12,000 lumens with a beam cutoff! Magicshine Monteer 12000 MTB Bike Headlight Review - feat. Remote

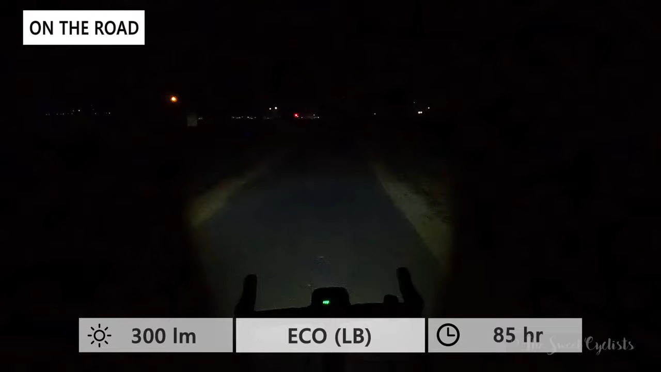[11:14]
there are four different modes in the low beam setting and then four modes in the high beam that range from eco all the way up to high as you can see the low beam mode has a nice trapezoidal beam shape with a nice sharp beam cut off that you typically see with european lights high mode goes all the way up to 2500 lumen but still gives you 10 hours of run time which is really impressive in the high beam mode you get the center light with the additional four spot led so you can see much wider beam and you can see further along medium is 6000 lumens and then high gives you the full 12 000 lumen at two and a half hour
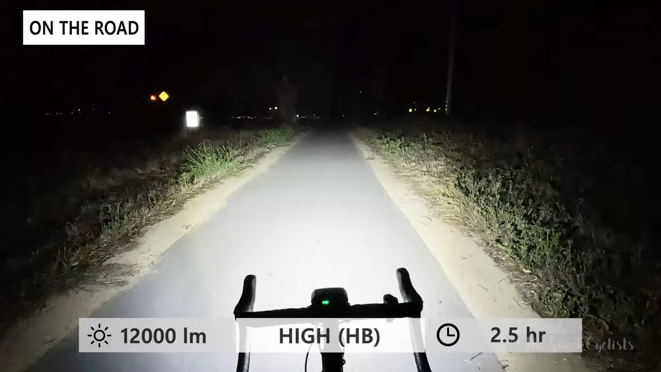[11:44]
runtime which is still pretty good given the output there are also two flash modes which are a little bit overkill as a 3000 lumen but they have tons of run time you have a day version and a night version so it's good for daytime riding or even nighttime potentially great thing about this light is you have a dual beam design so you can see
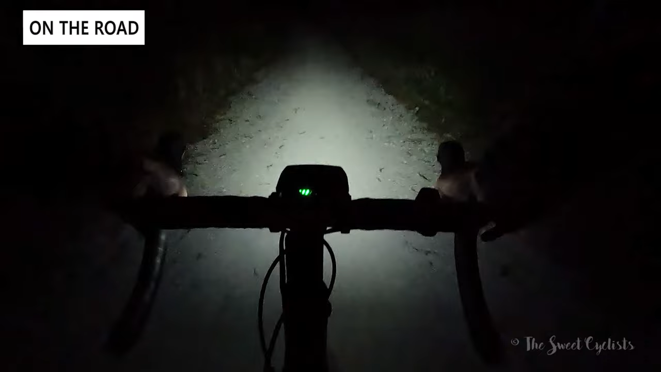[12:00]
with the high beam mode you can use that on the trail to really light everything up around you you can hit the remote to go to full 12 000 lumen and the camera really doesn't do it justice it's pretty crazy lights
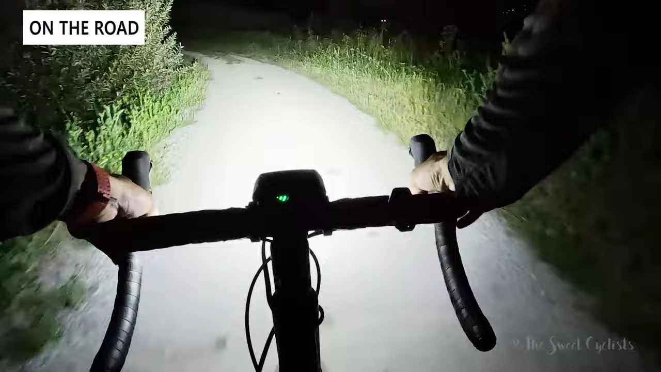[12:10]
up everything around you and is definitely overkill but if you're doing a lot of high speed downhill descending or you're riding really far it's nice to have all that power the
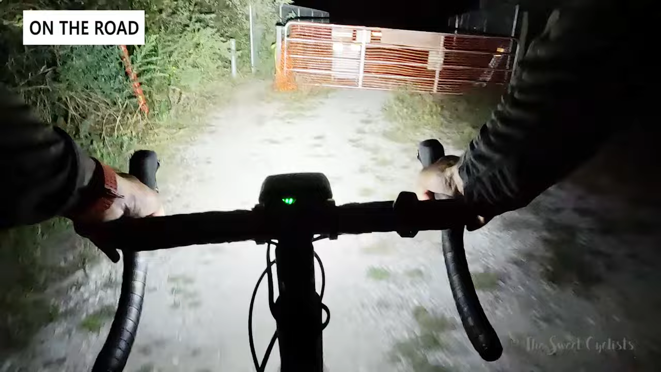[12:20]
great thing about the light is though once you go back on the trail you can switch back to the low mode which will prevent it from having tons of glare so you can see here we switch back to the low beam mode and you have this nice trapezoidal
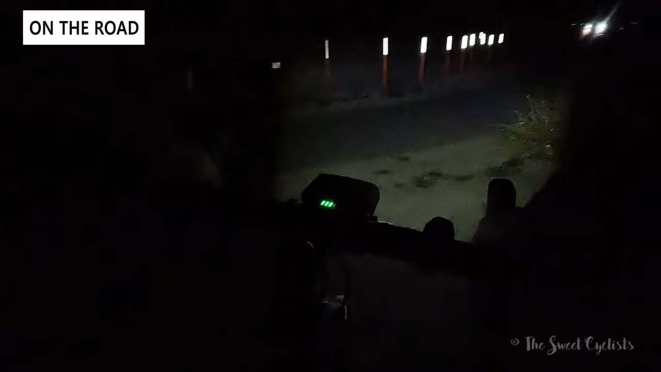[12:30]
beam shape that's very similar to european lights so with this one you can easily adjust the angle and you won't have any glare for oncoming traffic so if you're doing a long commute or a race across america
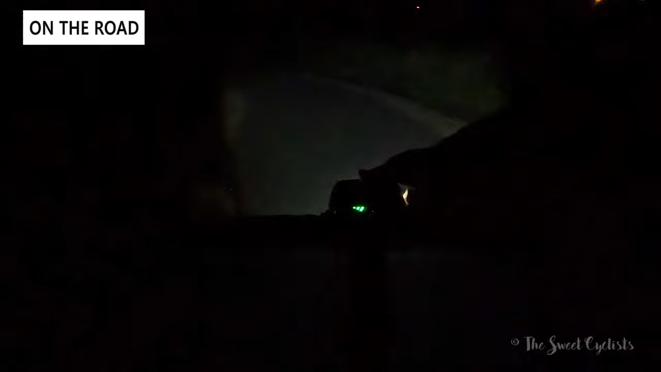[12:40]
style riding this is a great light as you have tons of run time even the media mode is more than enough as the high mode is 2500 lumen which has tons of power and with a 10 hour run time you're really not going to have a charge very often you can see the battery status illuminated right on the rear of the light so you can always check the status very easily and although the battery pack is huge you get a lot of run time so it's a nice setup and the remote is also pretty intuitive to use as well even the media mode is good enough and then when you're on the trail you want to switch to the high beam mode to get that additional